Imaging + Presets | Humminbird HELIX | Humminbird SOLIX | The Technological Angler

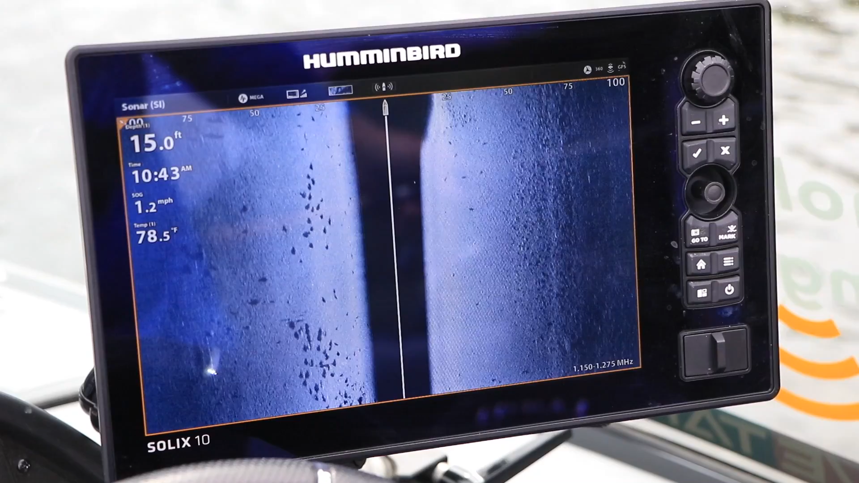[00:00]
On screen: depth 15.0 ft, water 78.5°F, speed 1.2 mph
Humminbird Mega Imaging Plus Fish Finders, in both Helix and Solix models,
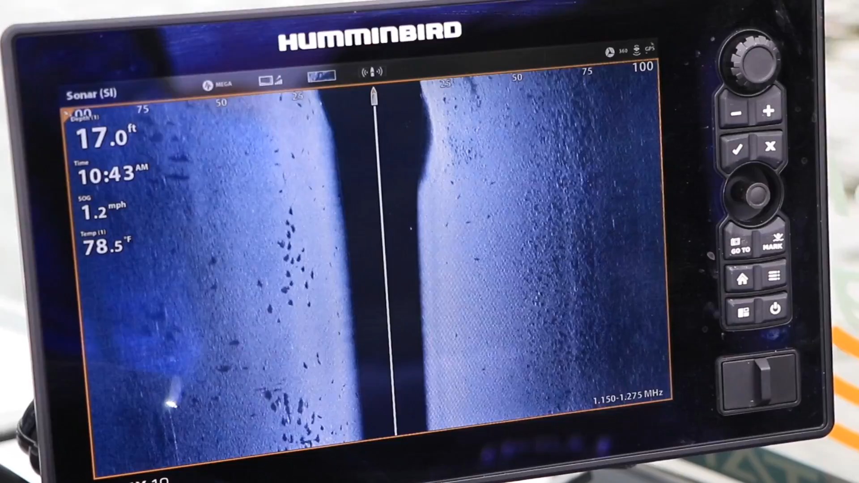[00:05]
On screen: depth 17.0 ft, water 78.5°F, speed 1.2 mph
offer a pair of Imaging Plus preset modes.
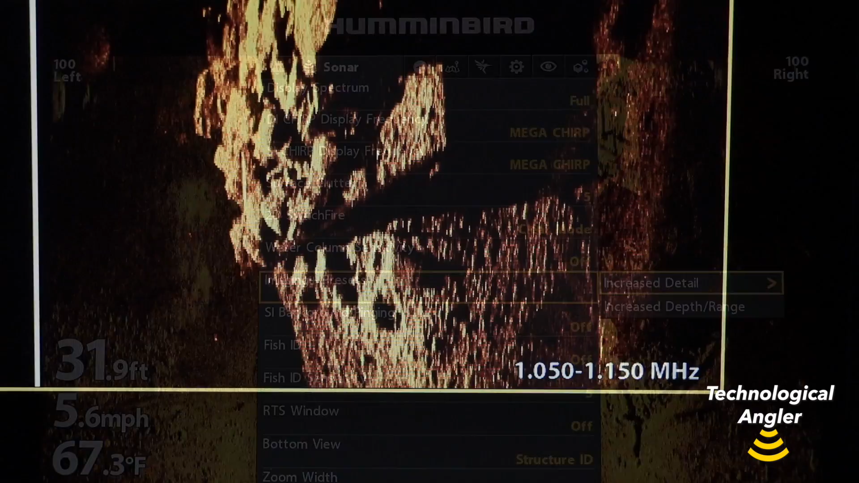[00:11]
On screen: depth 31.9 ft, water 67.3°F, speed 5.6 mph
The role of these presets is to fine-tune your side imaging and down imaging chirp
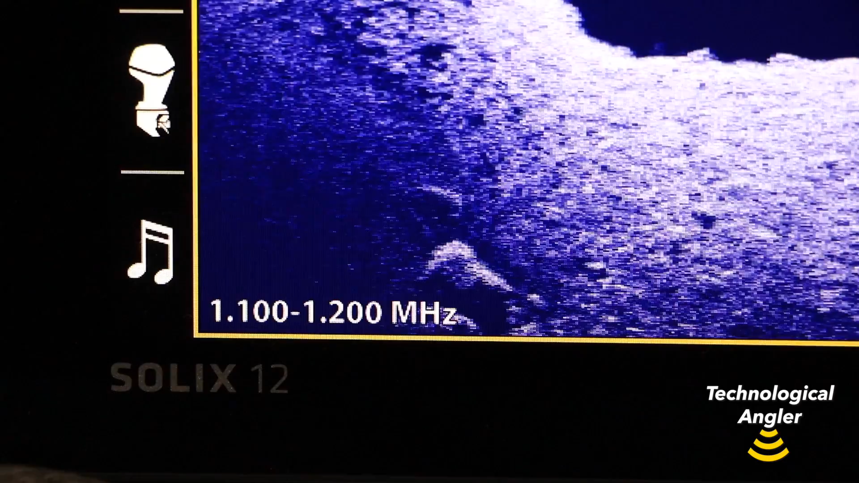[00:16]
transmission ranges to optimize your fish finder's performance.
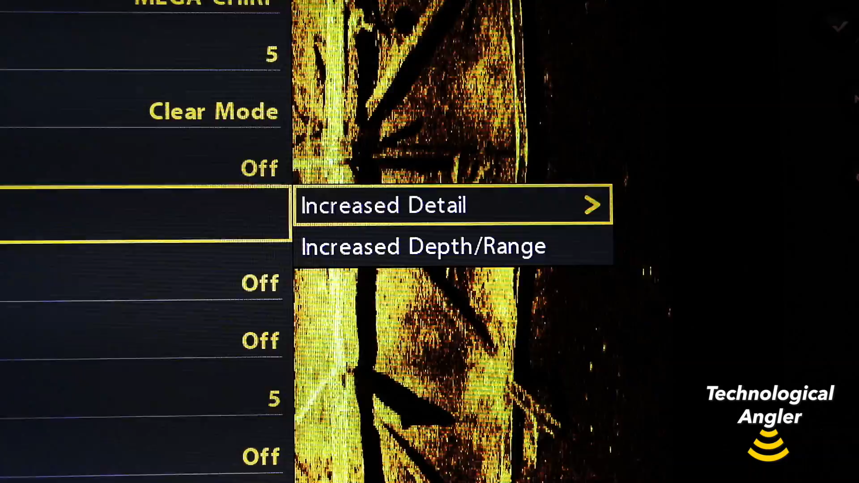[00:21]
You may select the Imaging Plus presets for increased detail or the Imaging Plus presets for increased range or depth.
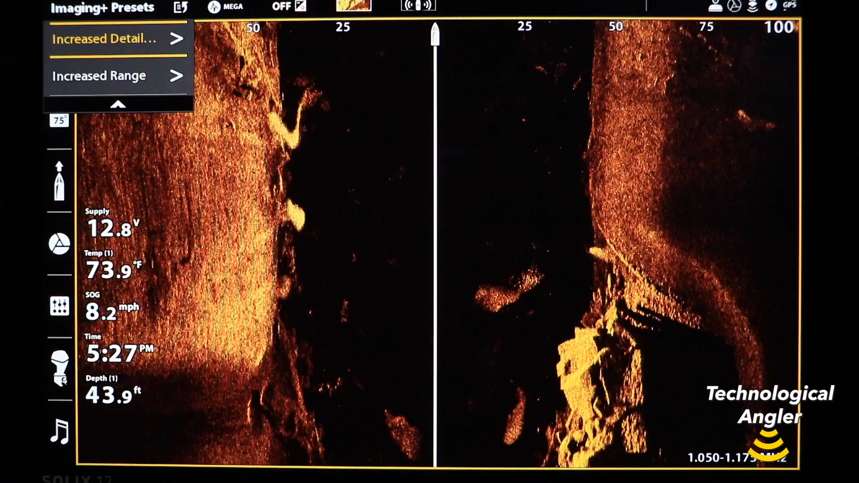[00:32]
On screen: depth 43.9 ft, water 73.9°F
When you choose increased detail, your chirp transmission range will shift to include higher frequencies,
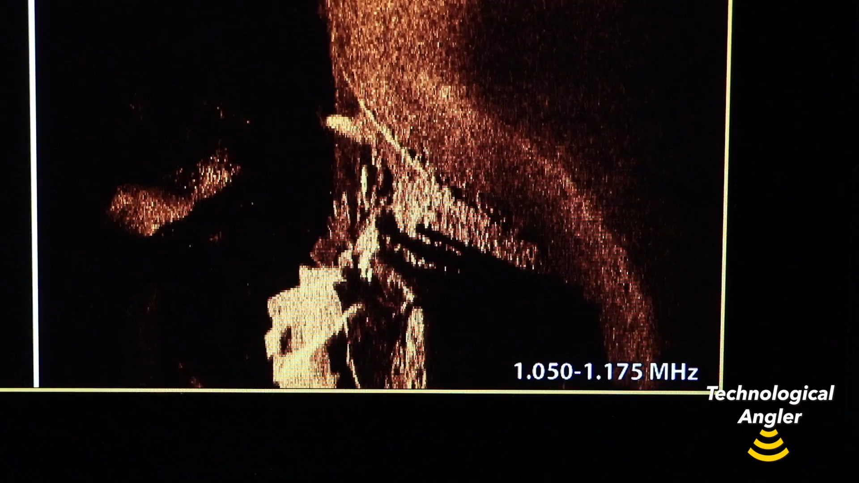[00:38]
because of course, higher sonar frequencies are associated with better resolution and target separation.
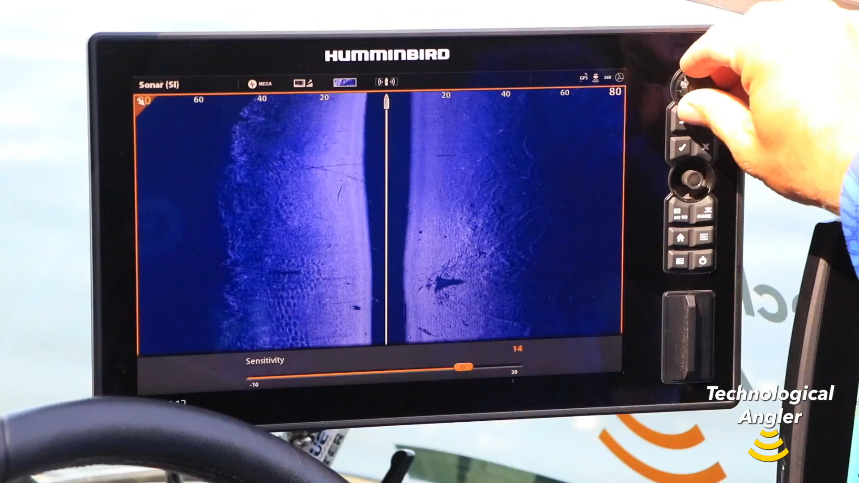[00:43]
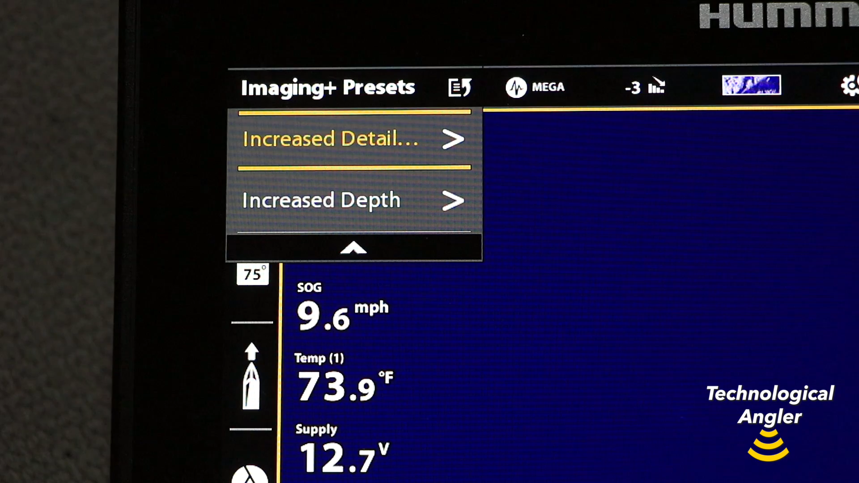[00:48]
On screen: water 73.9°F, speed 9.6 mph
On the other hand, when you choose increased range or depth, your chirp transmission range will shift to include lower frequencies,
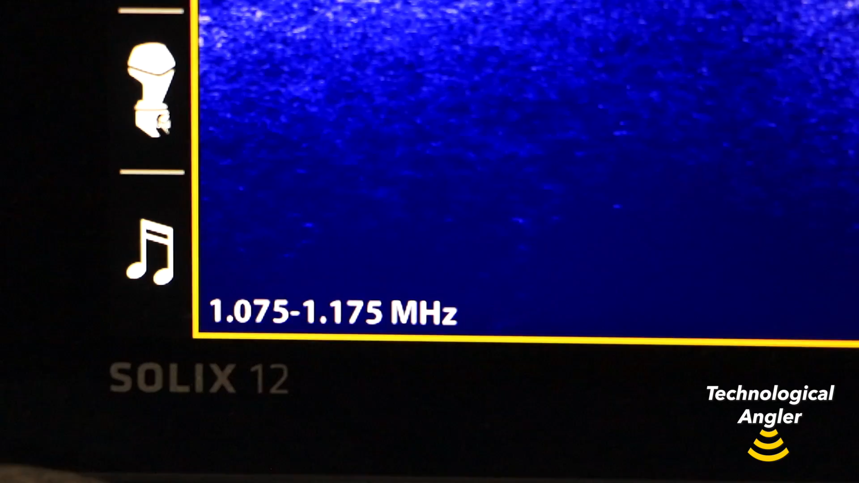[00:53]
because of course,
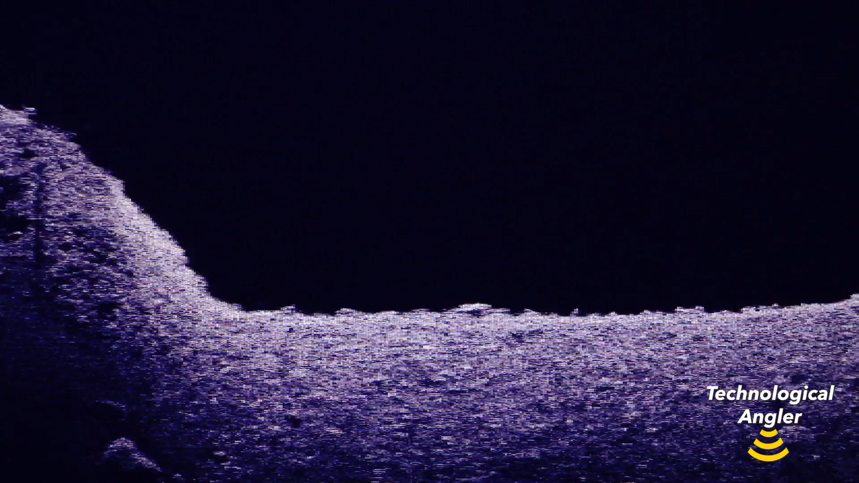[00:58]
lower sonar frequencies are associated with increased depth penetration and range.
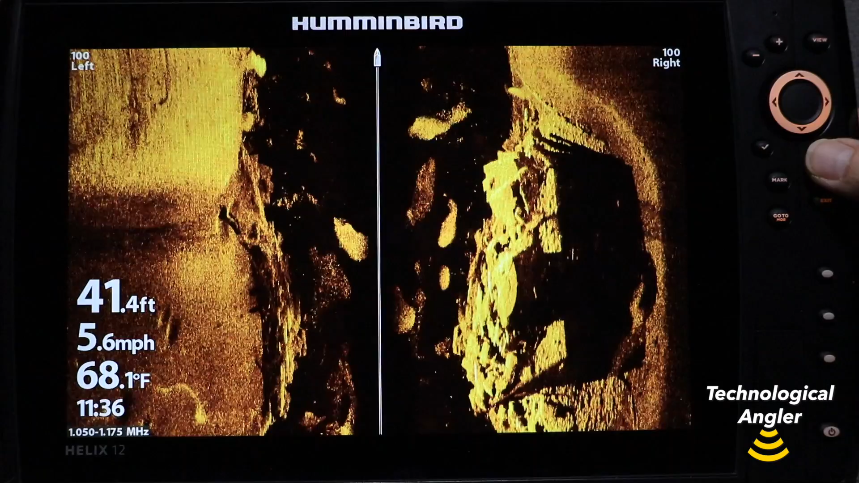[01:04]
On screen: depth 41.4 ft, water 68.1°F, speed 5.6 mph
On a Helix, make your Imaging Plus preset selection under the Sonar menu tab.
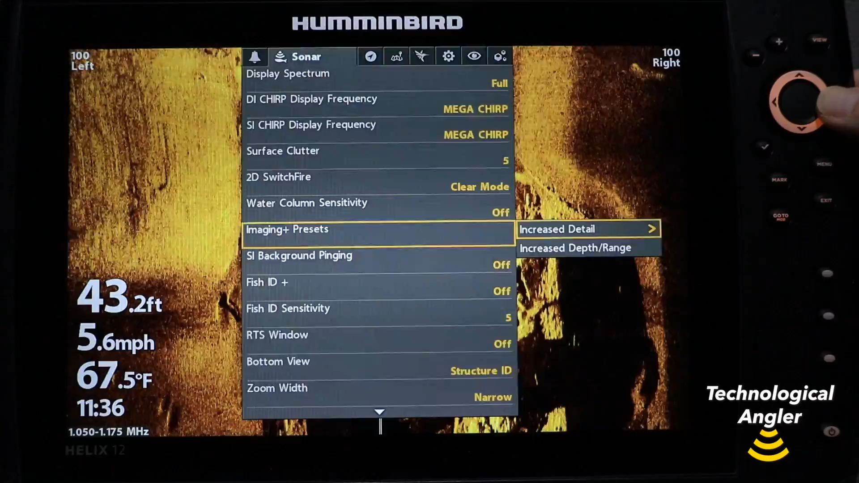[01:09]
On screen: depth 43.2 ft, water 67.5°F, speed 5.6 mph
The selection you make, either increased detail or increased range or depth, will apply to both side imaging and down imaging.
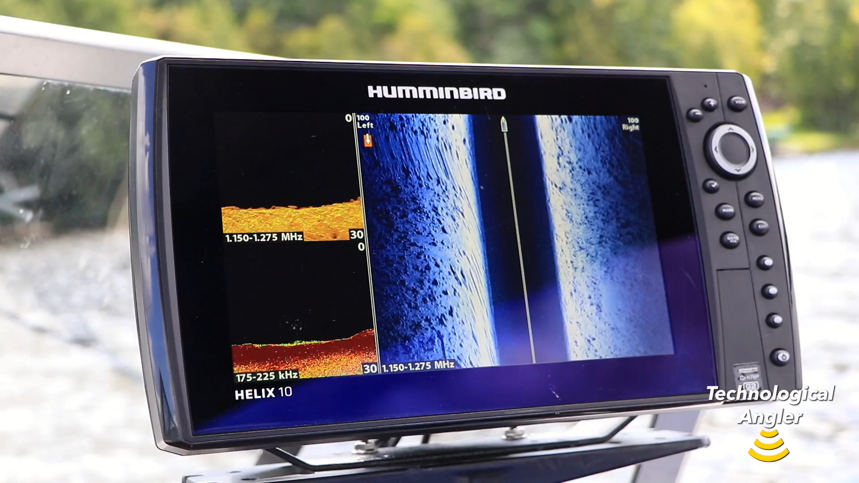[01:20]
On a Solix, you will make your Imaging Plus preset selections
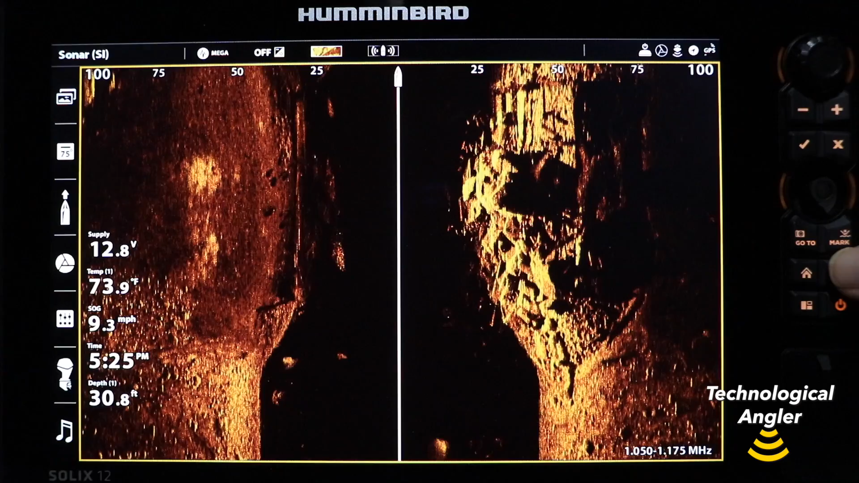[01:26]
On screen: depth 30.8 ft, water 73.9°F, speed 9.3 mph
from the Express menus for either side imaging or down imaging.
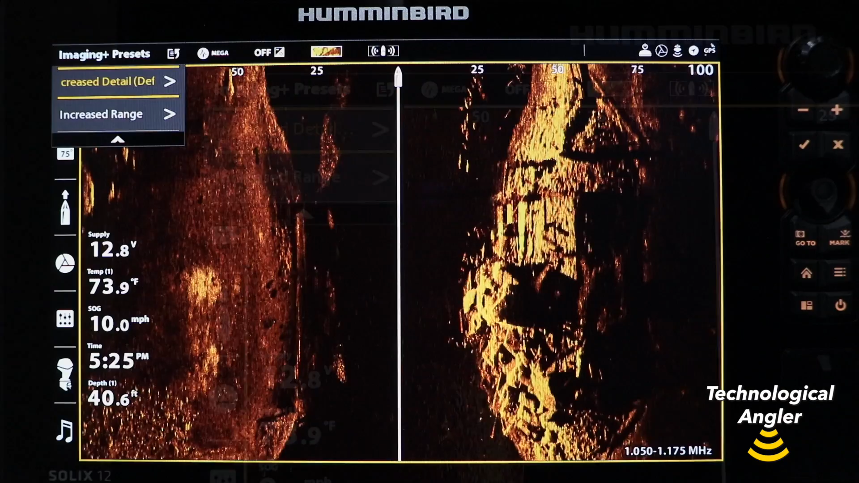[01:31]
On screen: depth 40.6 ft, water 73.9°F, speed 10.0 mph
Because Solix offers more flexibility than Helix,
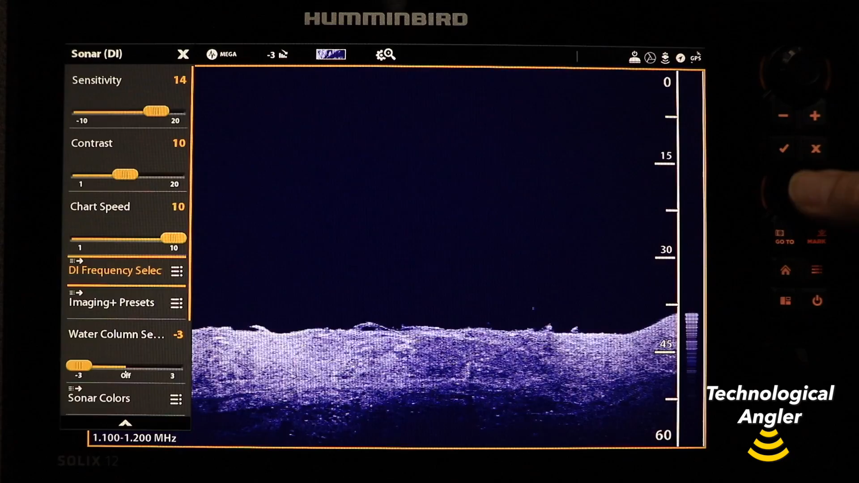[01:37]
you may choose different Imaging Plus presets for each of the two imaging techniques.